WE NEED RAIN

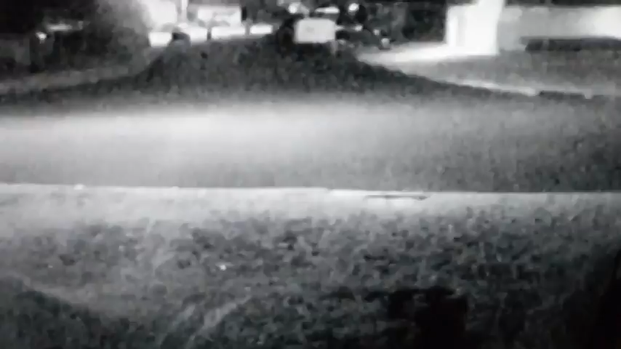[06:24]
It's only 10.30 at night. Right up there.
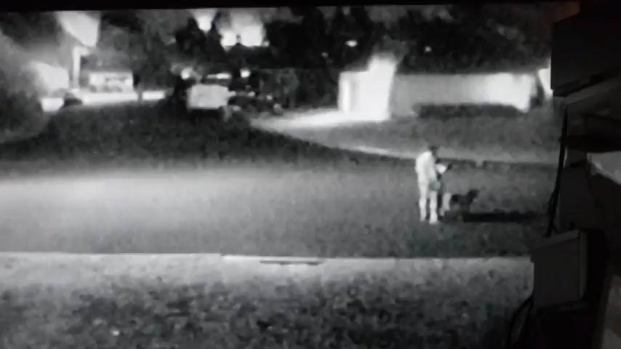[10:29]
Just going to stand there all night. Dog ain't doing nothing. This has been an interesting night.
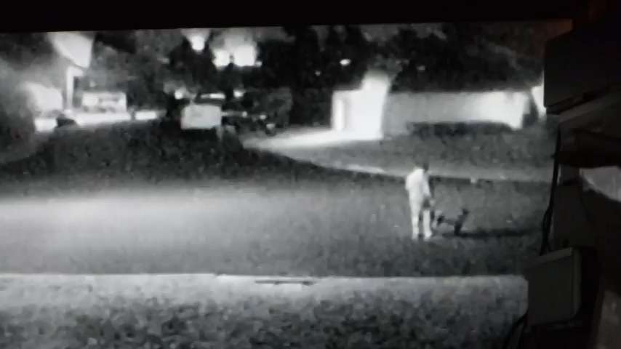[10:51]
I wonder if that's the guy that was staggering across the yard earlier. Come on. Let's do something.